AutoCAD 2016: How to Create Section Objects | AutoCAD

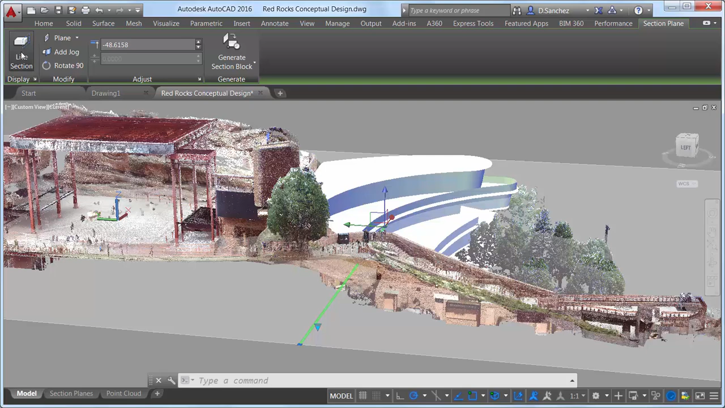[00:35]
which includes tools for toggling live sectioning on and off, changing the section type, adding jogs, and rotating the section in 90 degree increments. The ability to display a thin cut through the model has been added with the new slice option.
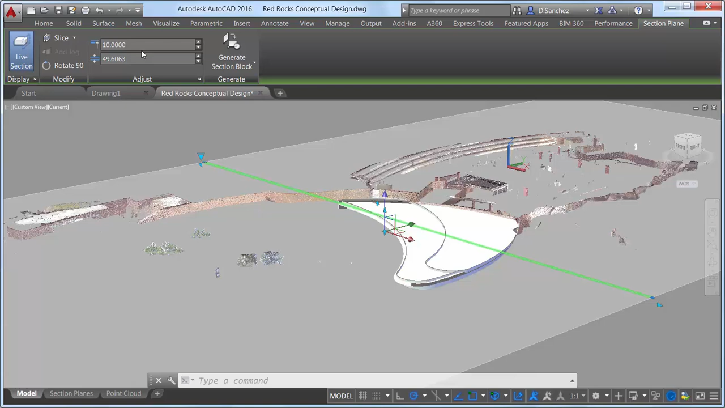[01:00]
or you can adjust them with grips.